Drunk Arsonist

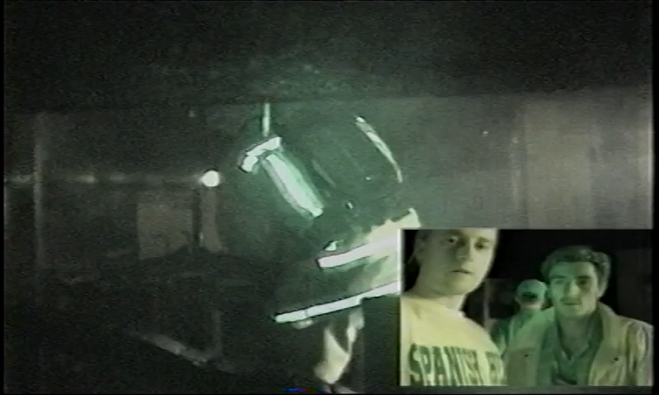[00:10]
all right this evening we had a fire here a small house fire apparently a gentleman was dropped as a cigarette there too close to the stove and i guess i got too close to any fumes i guess coming from the like a butane or a propane tank and the son of a gun just just lit up
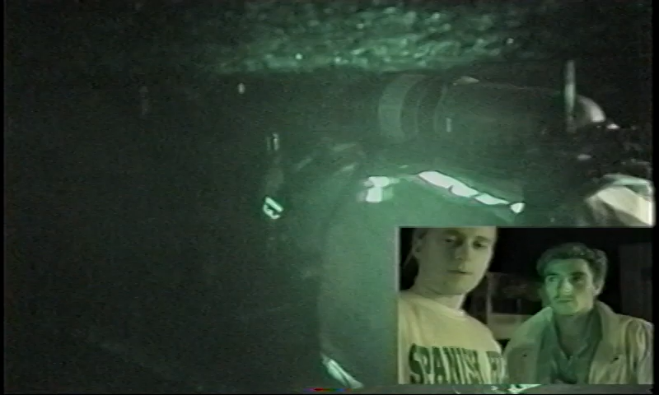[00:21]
like that it didn't take too long for the thing to be in flames we're actually actually if we just point the camera here downwards we've got a
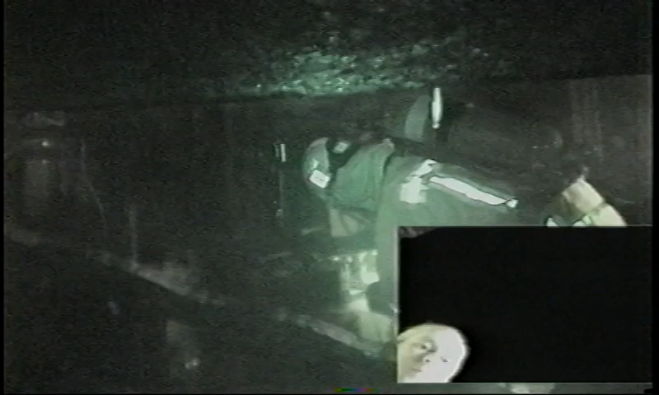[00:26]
building just above us a structure you can see some of the part of the building we have to get started here but
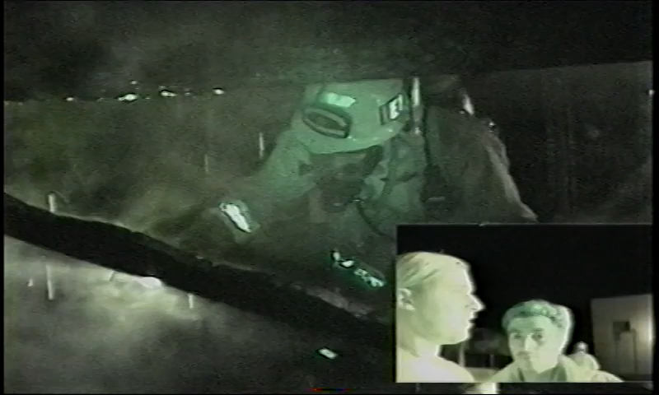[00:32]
uh anyway here this evening here is saturday the 12th here of the june we've got a trailer
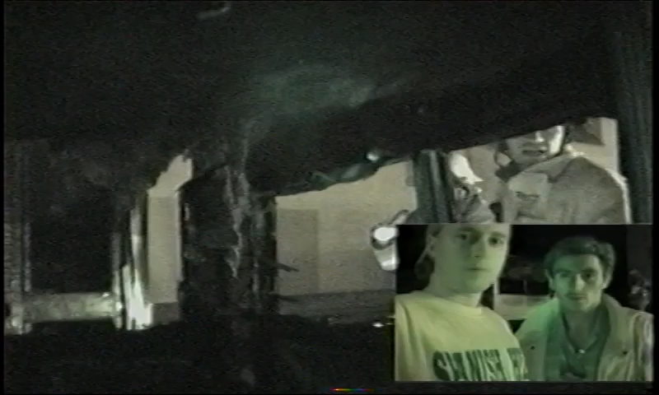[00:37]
brace here which is behind us here that took out some of the building and a couple injuries just a gash on the basement nothing of any significance